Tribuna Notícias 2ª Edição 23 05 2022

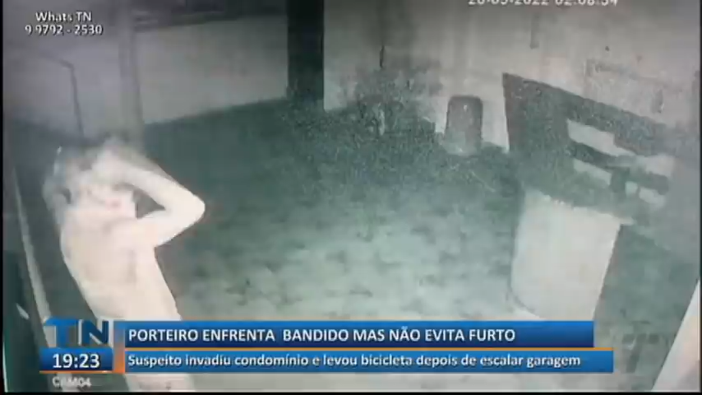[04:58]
Ao perceber que havia câmeras, o suspeito cobre o rosto com uma camisa e vasculha o local.
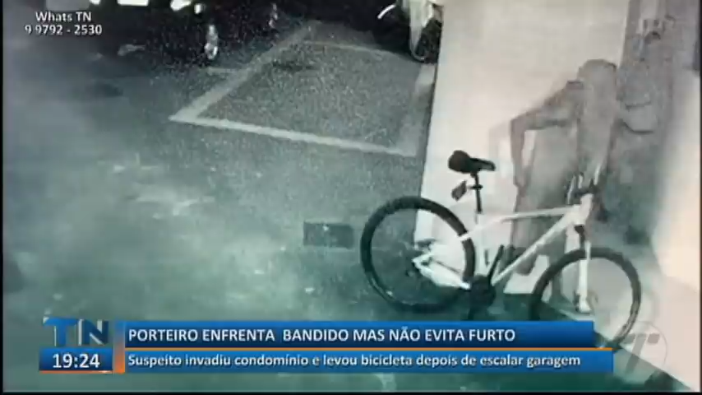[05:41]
Veja de novo, ele tenta sair de mansinho com a bicicleta e dar de cara com o porteiro. O roubo foi na madrugada da última sexta-feira, em Santa Helena, Vitória. Uma situação semelhante aconteceu no dia 10 de maio.
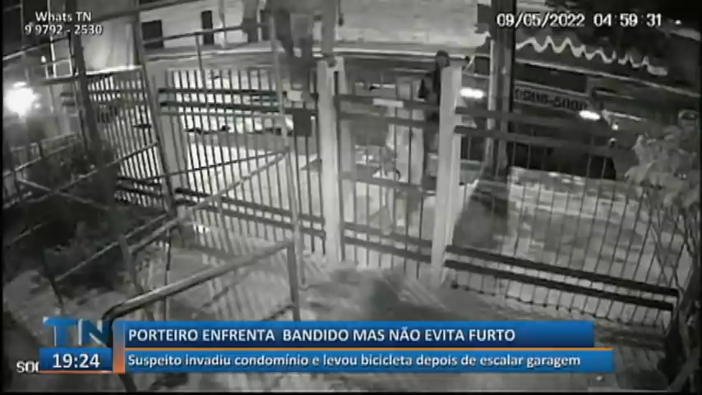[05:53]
Imagens registraram o momento que dois criminosos pulam o portão e um fica do lado de fora.